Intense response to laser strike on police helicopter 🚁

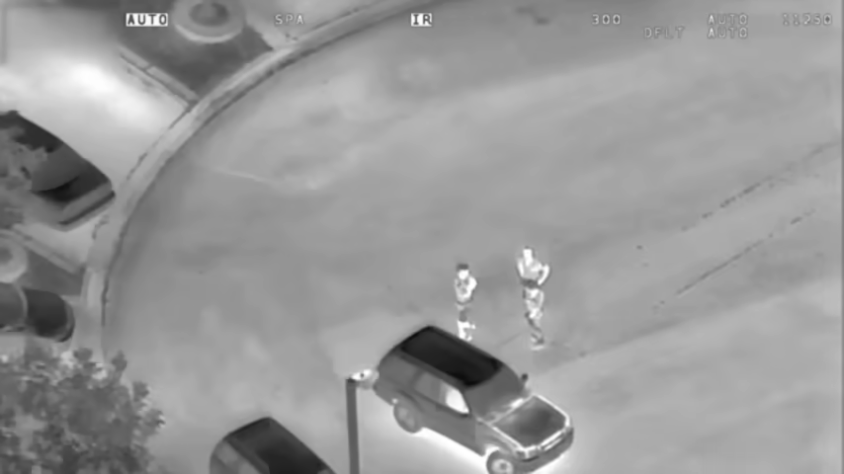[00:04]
Air 2, we're going to have to clear, we have a laser strike here. We have the subjects, they're on Jenna Court right in the middle. If there's a unit that can slide by and assist us on this. Party's there. These guys are continuously hitting us here now, so I got three of them on the dead end of the court. They're running now.
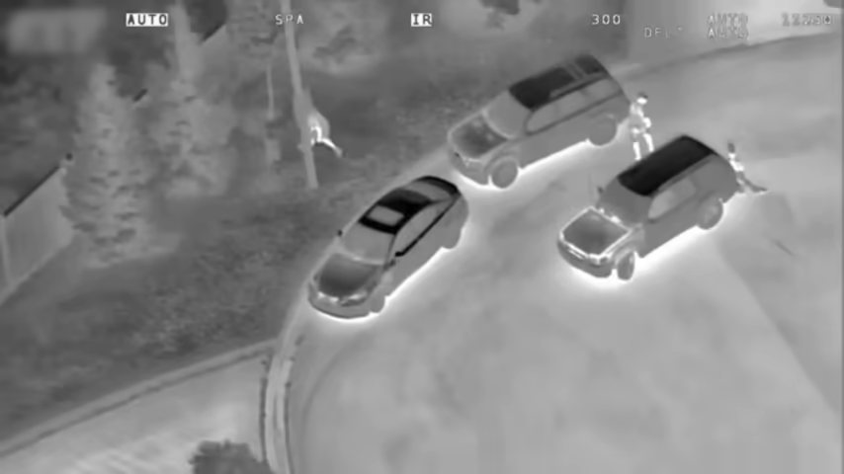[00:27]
Air 2, he's over the fence, he's flat, he's dropped his laser. We're going to stay with the target, we know where the laser is.
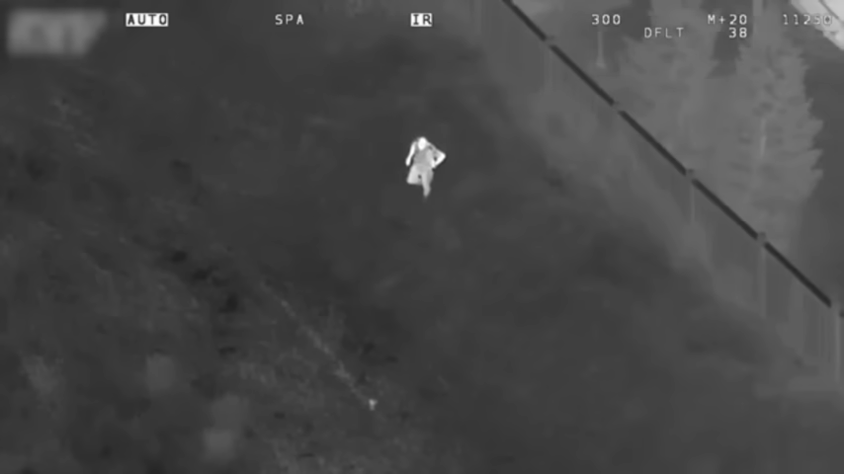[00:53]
Just keep walking, about 5 feet, 4 feet, 3 feet, 2 feet, should be right there. Attached to an air gun, I believe.